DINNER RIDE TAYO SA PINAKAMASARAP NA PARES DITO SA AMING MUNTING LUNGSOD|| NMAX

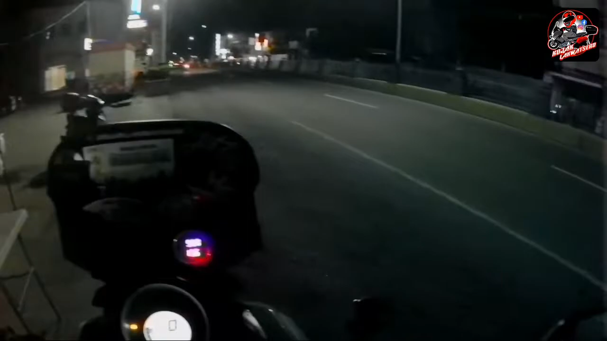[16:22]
Ayan, so tara nang umuwi. So ayan mga Pops and Mops, tara nang umuwi. O diba, o diba, o diba. Maraming maraming salamat mga Pops and Mops sa pagsama nyo kay Kojak Lacotero sa isang medyo semi-epic tale na naman na ride. Ayan, woohoo! Semi-epic fail na ride mga Pops and Mops, kung saan muntik na tayong hindi makapag dinner ride at the same time ay Pares ride.
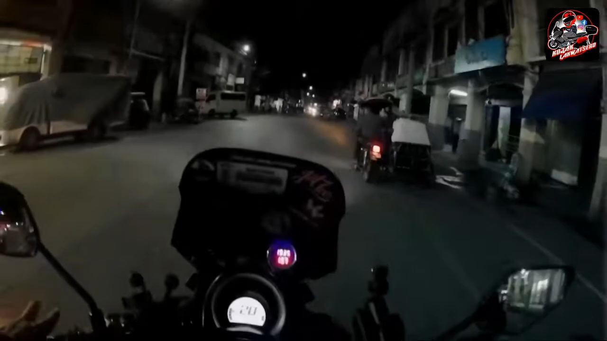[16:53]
So mga Pops and Mops, kung nagustuhan nyo ang munting vlog na ito, ayan, don't forget to subscribe kay Kojak Lacotero. Ayan, medyo umaambun na. At don't forget to leave a comment mga Pops and Mops. Ayan, para naman meron akong binabasa. At the same time, eh, maraming maraming salamat sa inyong suporta mga Pops and Mops. Pero bago ko tapusin ang vlog ko na ito,